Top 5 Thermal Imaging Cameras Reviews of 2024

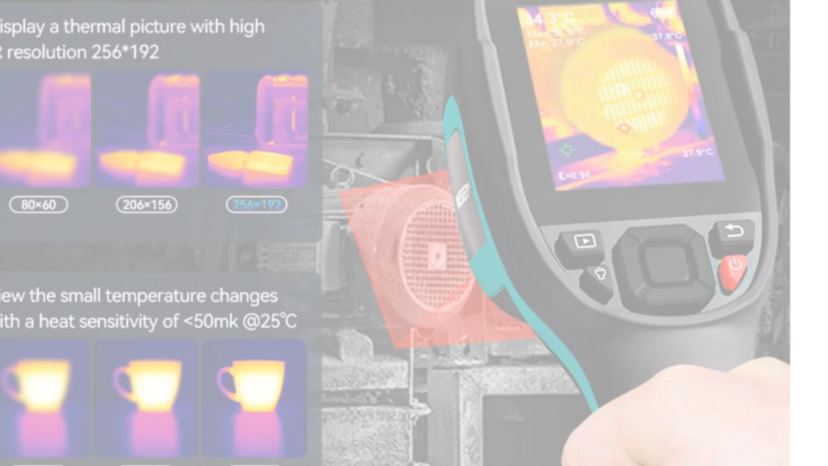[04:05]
On screen: spot 34.3°C
This ensures optimal clarity for analysis and comprehensive inspections.
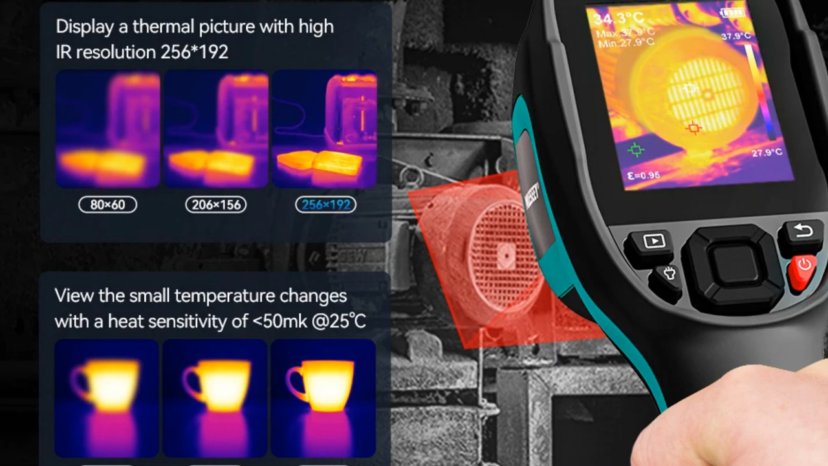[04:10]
On screen: spot 34.3°C, max 37.9°C, min 27.9°C, scale top 37.9°C, scale bottom 27.9°C
MILIS-ETR-200 ensures this thermal imaging camera meets professional standards by equipping it with seven color palettes and adjustable emissivity,
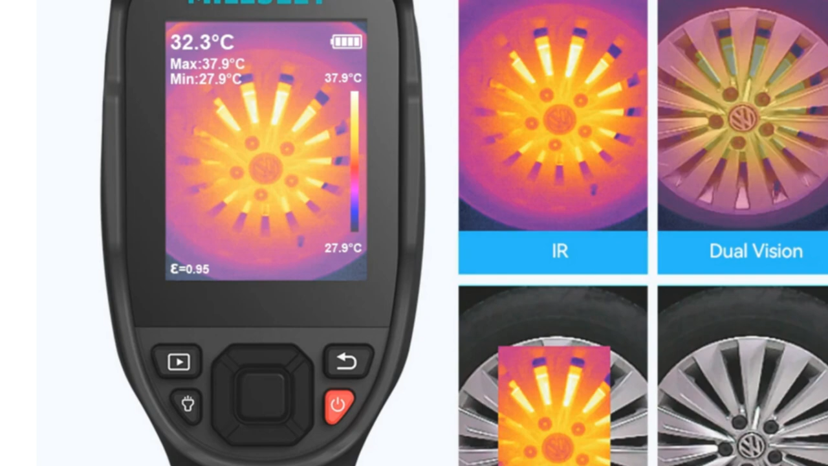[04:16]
On screen: spot 32.3°C, max 37.9°C, min 27.9°C, scale top 37.9°C, scale bottom 27.9°C
facilitating clearer views and easier data analysis.
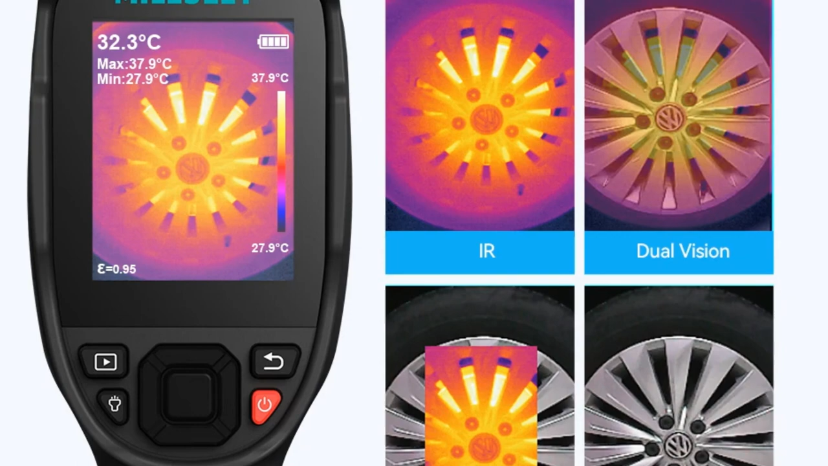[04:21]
On screen: spot 32.3°C, max 37.9°C, min 27.9°C, scale top 37.9°C, scale bottom 27.9°C
Additionally, its capabilities extend beyond standalone usage.
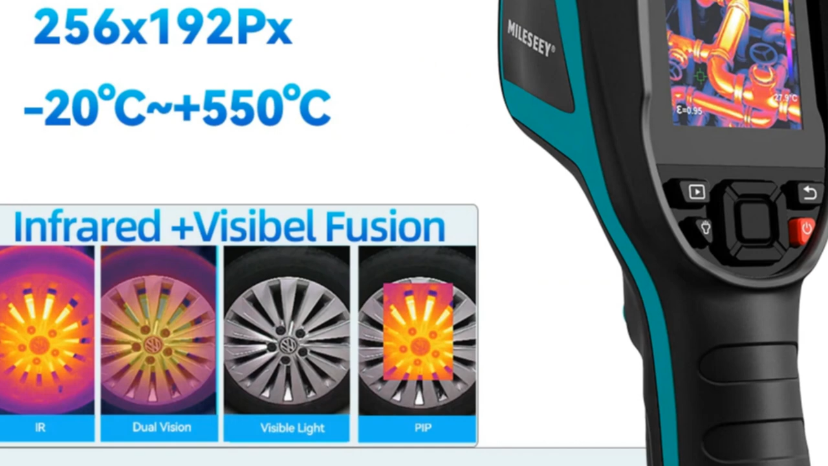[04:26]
It integrates seamlessly with PC software for further analysis and comprehensive reports.
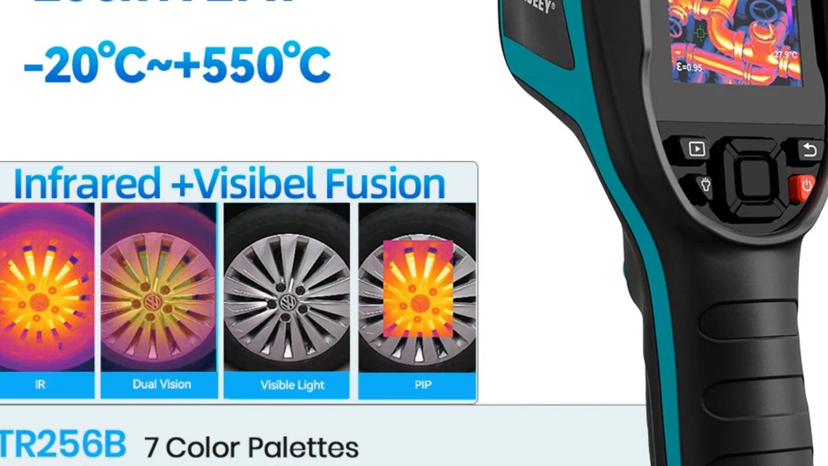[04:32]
This feature makes it an excellent choice for professional use in various industries, including electrical, mechanical, building inspections, and more.
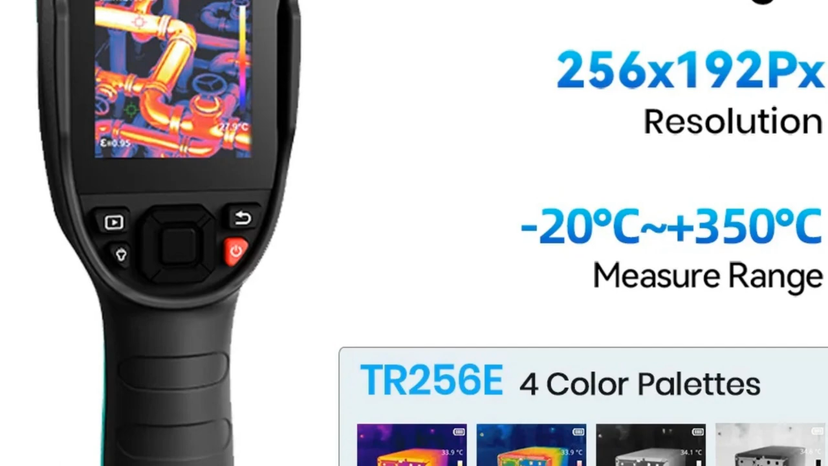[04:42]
The TR-256B from MILIS-ETR promises accuracy, efficiency, and professional-grade thermal imaging capabilities, catering to the needs of inspectors,
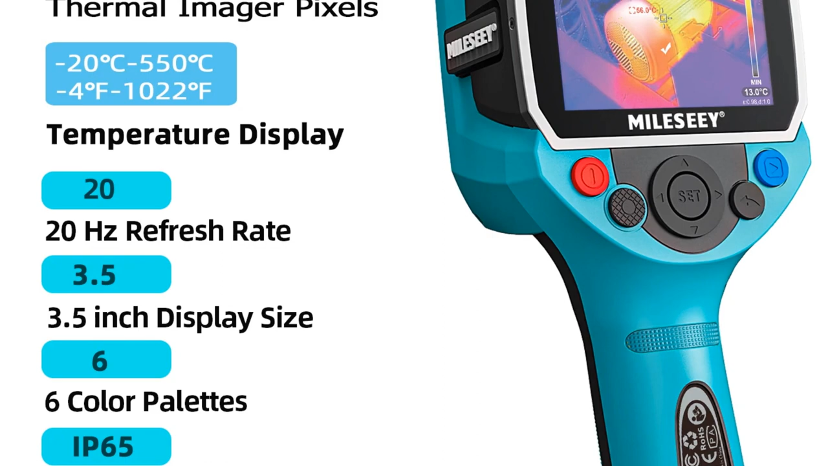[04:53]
engineers, and technicians across diverse sectors. At number 3, Infirace P2 Pro stands out
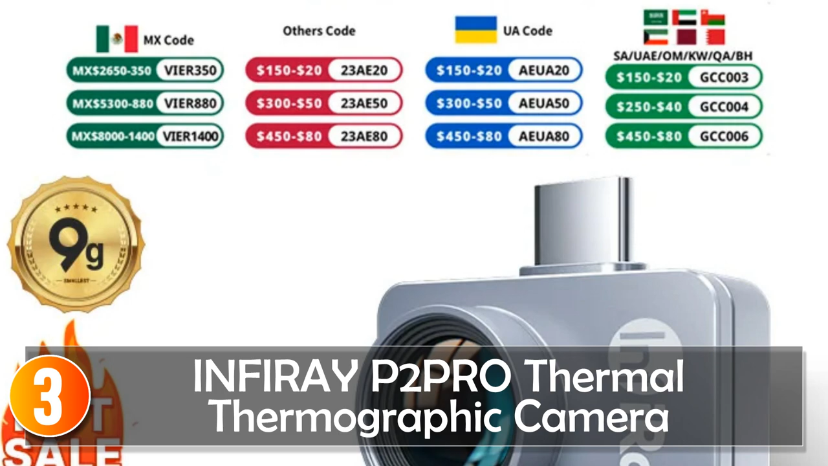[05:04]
as a remarkable feat in the world of thermal imaging, renowned for its miniature size,
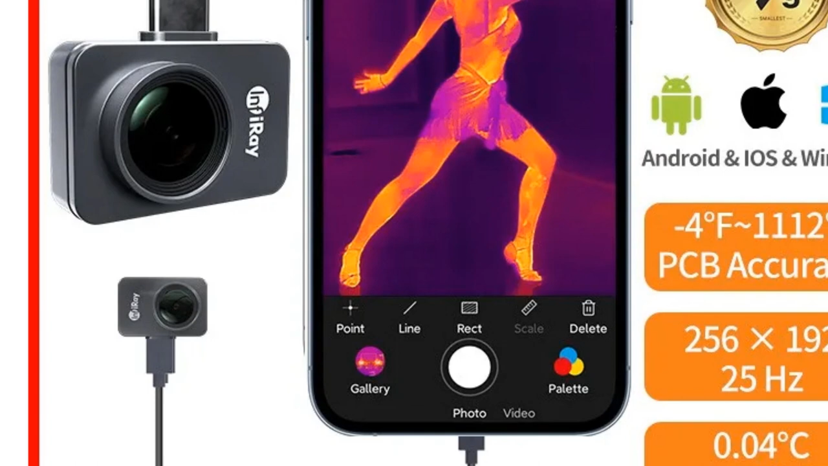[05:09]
advanced capabilities, and high-quality imaging. Boasting a 256x192 infirace high-infrared resolution and a mere 9mm thickness, it's the world's smallest thermal imager yet packs an impressive punch. Its temperature-reading range spans from minus 20 to 600,
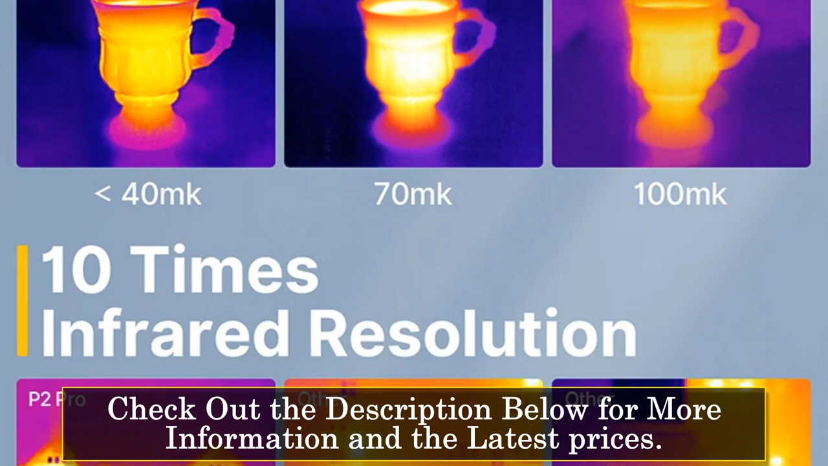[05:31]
minus 4 to 1112, ensuring precise detection of thermal-related hazards across various applications.
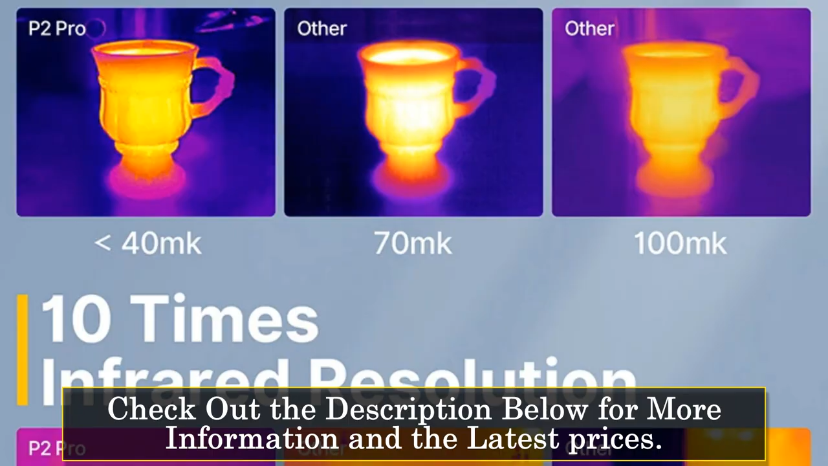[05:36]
The inclusion of a magnetic macro lens allows for versatile usage, enabling clear visibility of objects, even at close range.
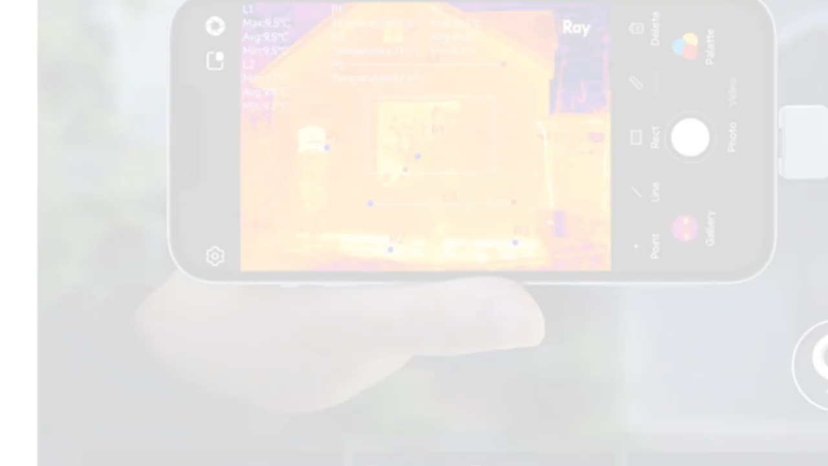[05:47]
A standout feature is the ability to perform analyses directly on the phone without capturing the temperature object, thanks to its point, line, and area selection capabilities. Moreover, it supports video recording and image rotation, enhancing its functionality for comprehensive inspections.